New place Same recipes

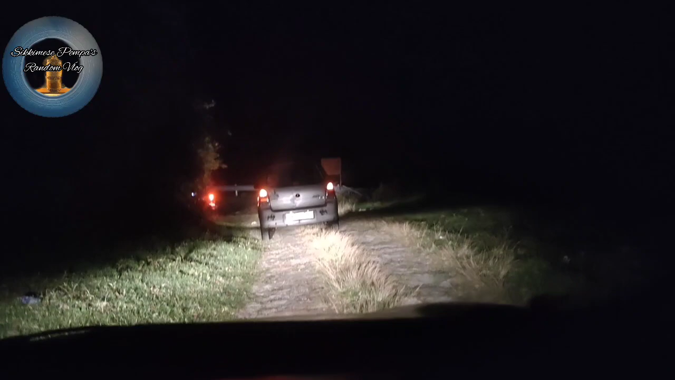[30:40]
बिस्तारो अहिले चाहिँ यो नयाँ गाडी विशालको चाहिँ मैले ड्राइभ गर्दैछु एकजना हाम्रो साथी चाहिँ ओह्रालो जान्छ बाई बाई